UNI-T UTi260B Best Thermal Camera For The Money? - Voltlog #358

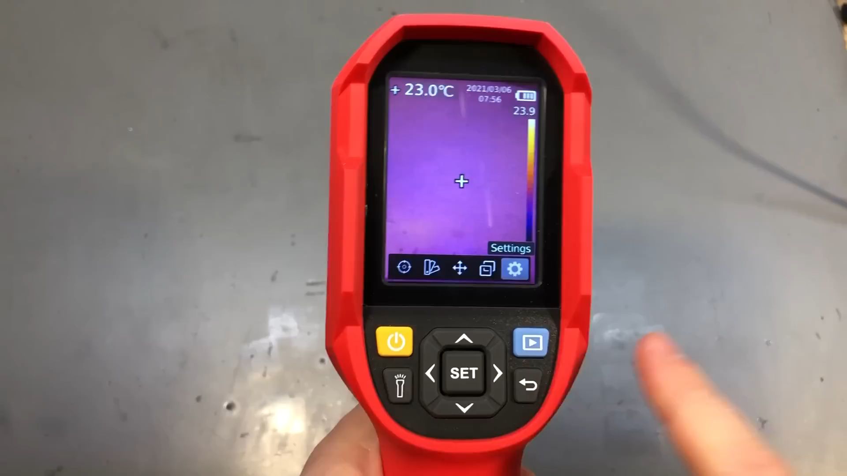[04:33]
On screen: spot 23.0°C
I've set it to maximum brightness and it's clearly visible in the bright lights I use for shooting videos.
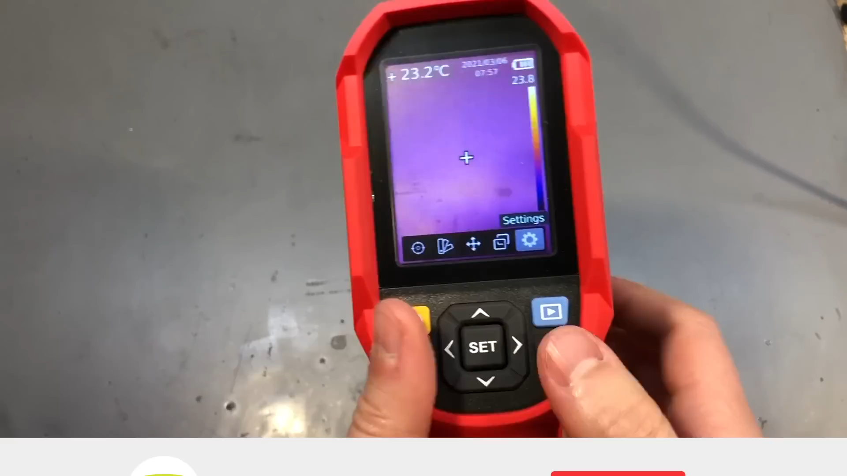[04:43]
On screen: spot 23.2°C
The buttons have a nice feel with positive clicking action when pressed but I find they're a bit too close together for my taste especially for navigating the menu is pretty easy to hit the arrow key and the set key at the same time especially if you have thicker fingers. This camera uses a UFPA sensor which stands for uncooled focal plane array and I believe
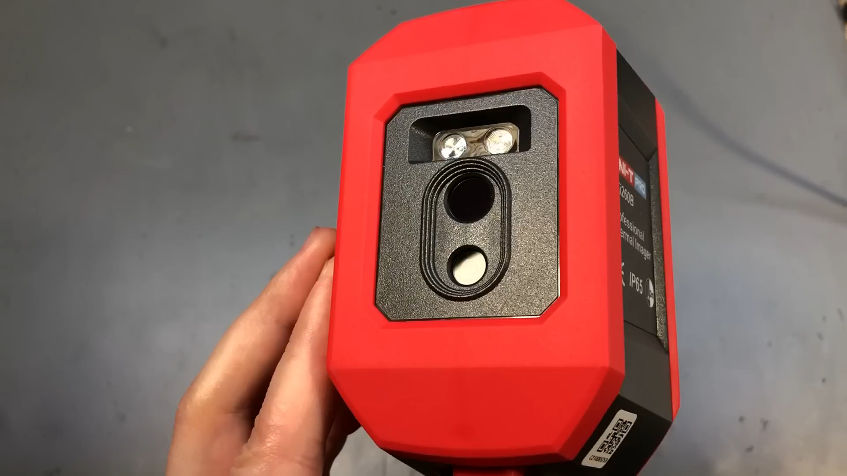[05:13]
this is the same type of sensor you see in all the entry-level FLIR cameras. However, this is not a chip made by FLIR, China is making their own sensors for a while and the company which makes the sensors in China and the actual sensor used in this camera is made by I-Ray.
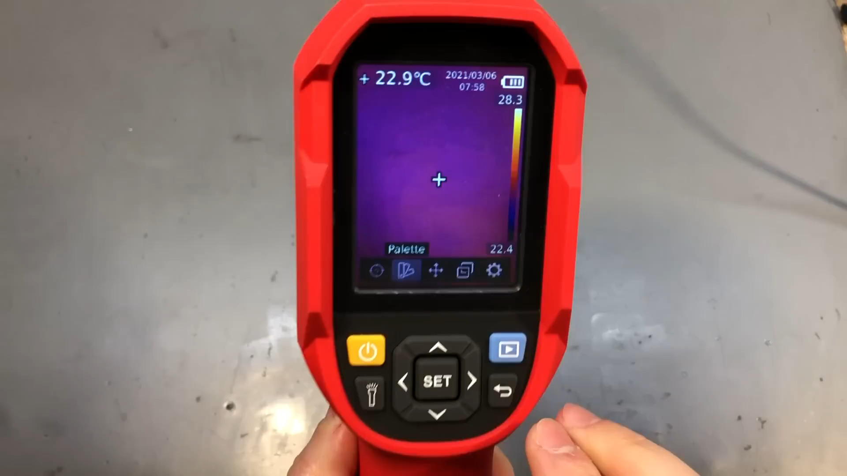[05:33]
On screen: spot 22.9°C
The battery life on this thing is 5 hours minimum or was it 6?
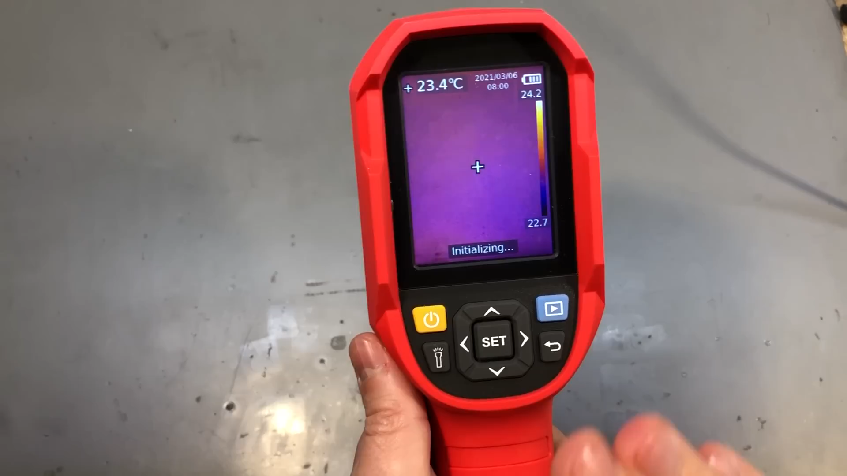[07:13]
On screen: spot 23.4°C
behave the same way there is this PC connectivity app provided by Unity and you can connect the camera with the supplied USB-C cable and you can opt for USB
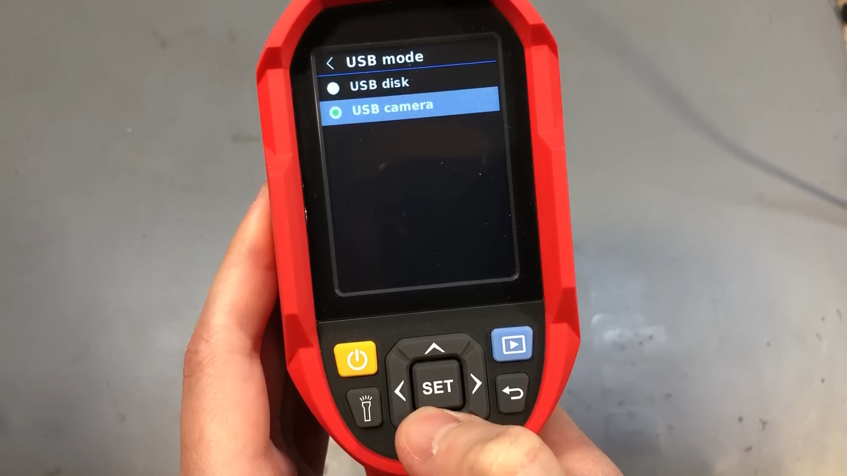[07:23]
disk connectivity for saving the SD card files or a webcam
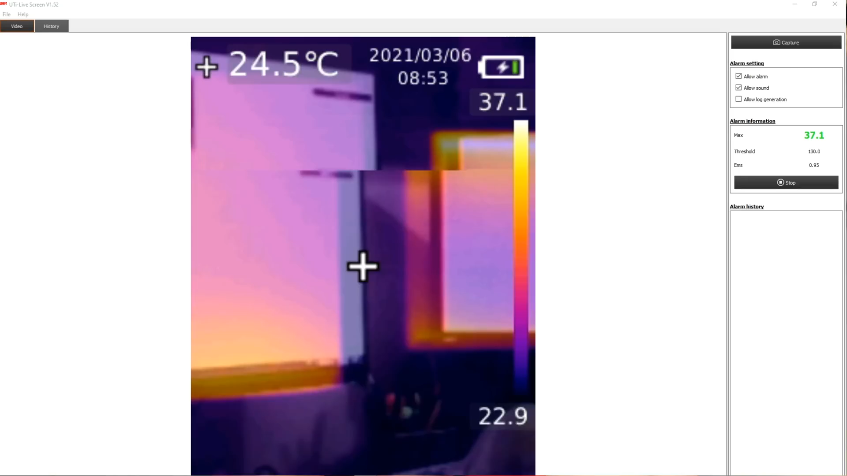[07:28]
On screen: spot 24.5°C
function which enables you to use their software for monitoring purposes and you can have this camera set for example to monitor the entrance to a building and it will automatically sound an alarm if a person's temperature exceeds a preset temperature
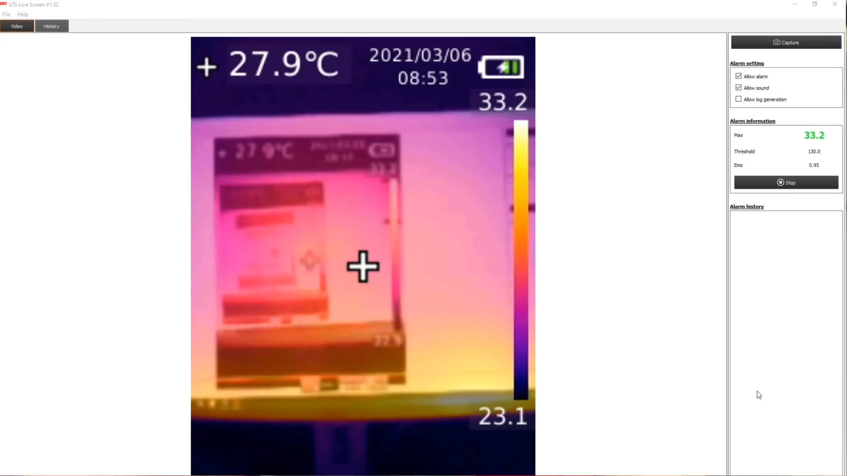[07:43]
On screen: spot 27.9°C
and you could also probably adjust that functionality for monitoring a particular technical circuit and sound the alarm if the temperature is exceeded in
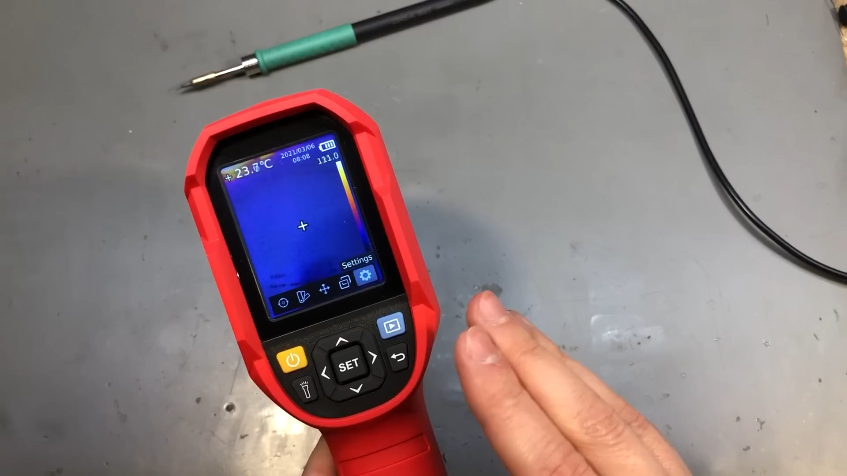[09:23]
thermal sensor you can still get quite a decent image with this camera here is for example an image I took at about 10 centimeters height above a board and we can clearly see where the hotspot
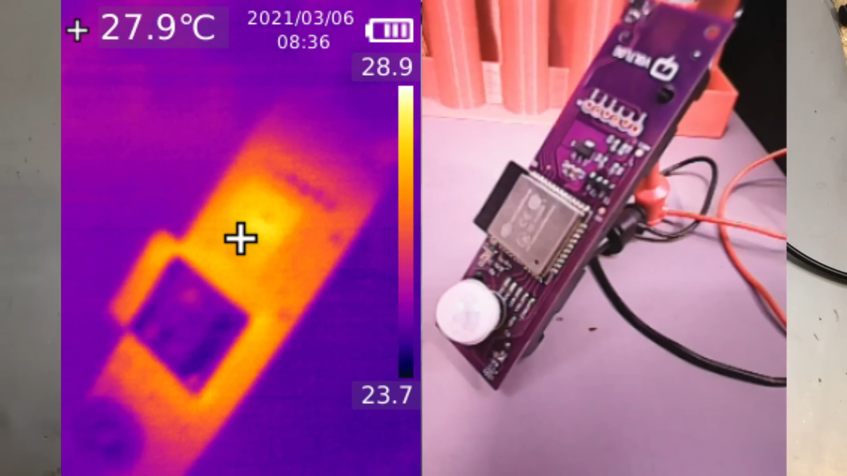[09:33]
On screen: spot 27.9°C
is on that particular component and another issue that these budget cameras have is the misalignment between the visible
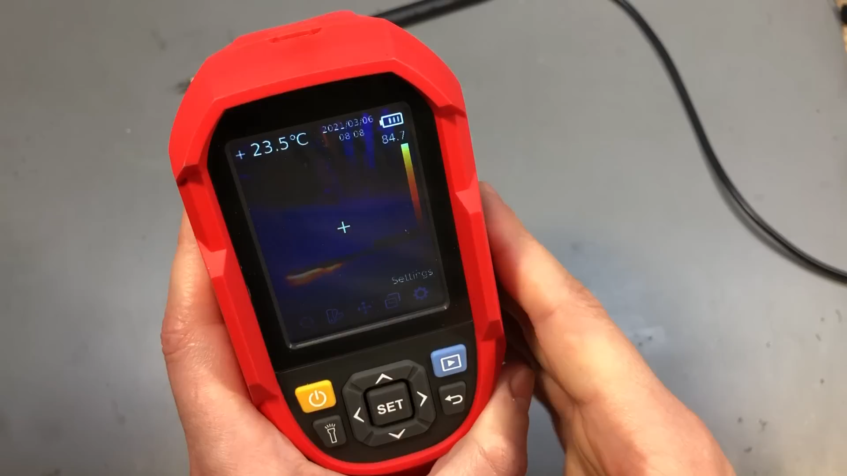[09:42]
On screen: spot 23.5°C
spectrum camera and the thermal camera this is a softer parameter because the
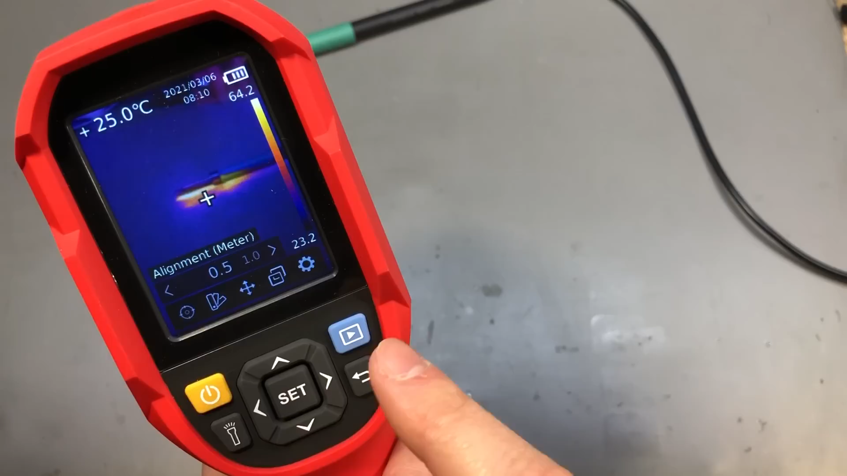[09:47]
On screen: spot 25.0°C
softer running on the camera mixes the two images and you do get a
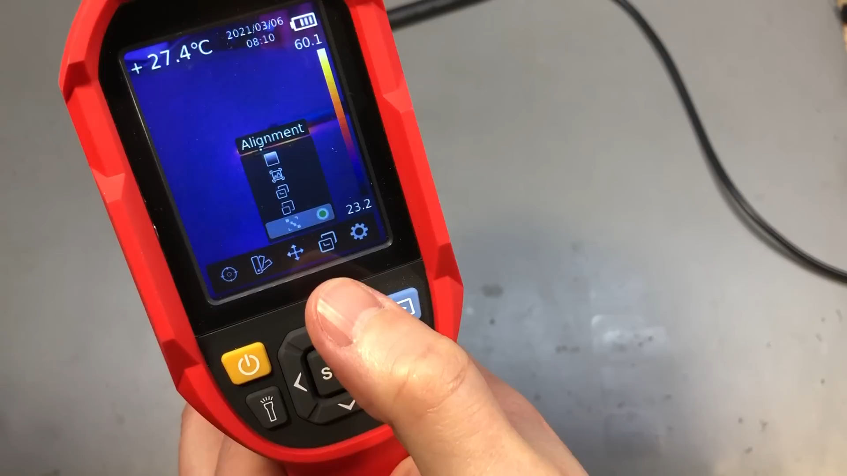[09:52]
On screen: spot 27.4°C
parameter you can adjust for this setting it's under the image settings menu and you can adjust it but the
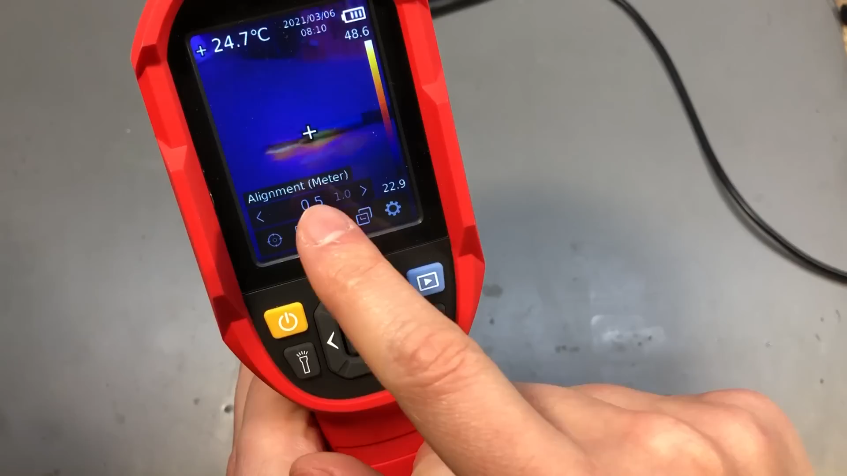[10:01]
On screen: spot 24.7°C
minimum adjustment is for half a meter now ideally for electronics use you want to be able to adjust this even lower and this setting was managed in a
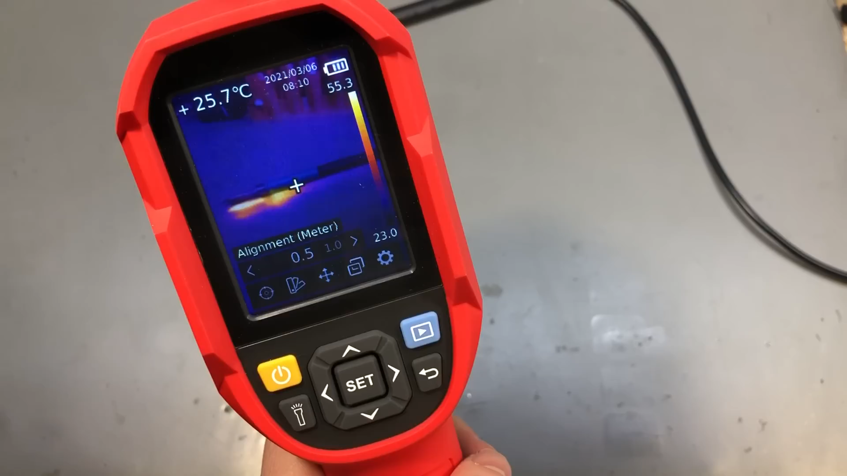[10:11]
On screen: spot 25.7°C
better way on my old flare one and I remember being able to set this option with a slider and I was able to get images into alignment even at very small distances like
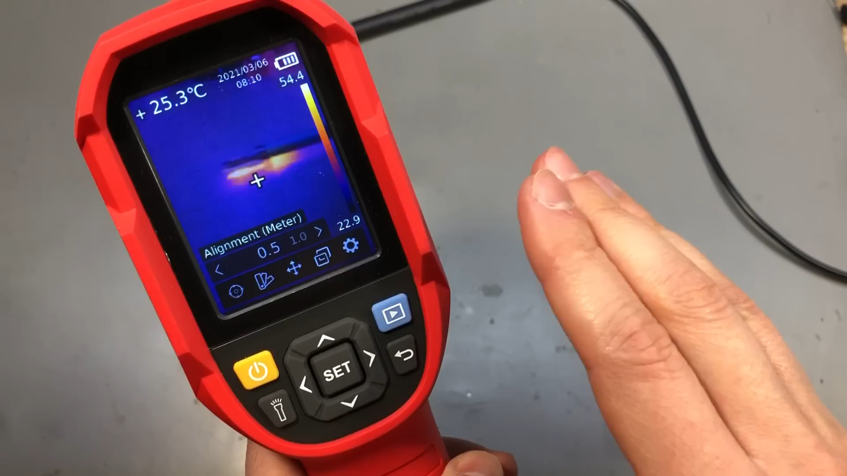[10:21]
On screen: spot 25.3°C
10-15 centimeters I will actually send an email to unity and kindly ask them to maybe adjust this in a future firmware update so we're able to adjust for a lower than a half a meter distance but to be honest I don't expect to hear back from them anytime soon it's probably something I'll
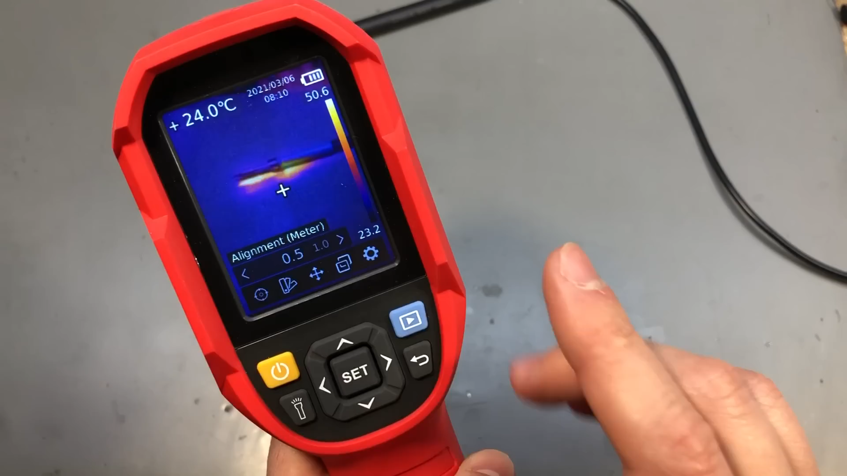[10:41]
On screen: spot 24.0°C
have to live with on the plus side the higher thermal resolution does help but you can see if we look at the soldering iron clearly the thermal image is not lined up with the visible image of the soldering iron and if I move further away they
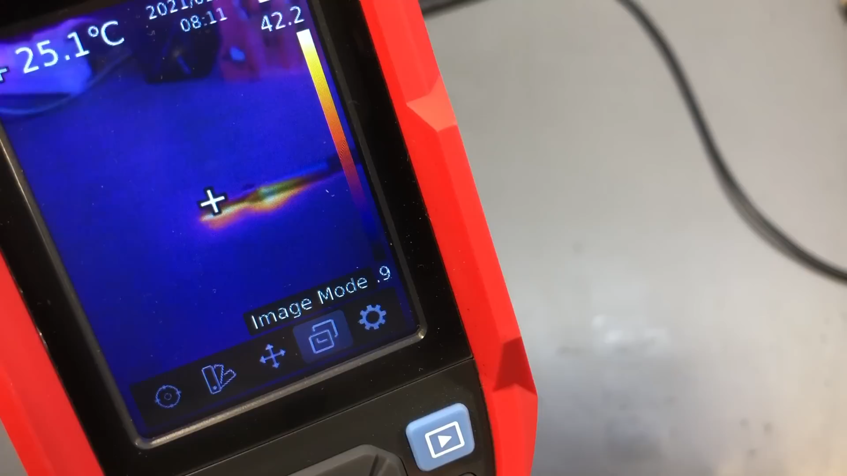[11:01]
On screen: spot 25.1°C
start to come into alignment because I get close to that half a meter point where the setting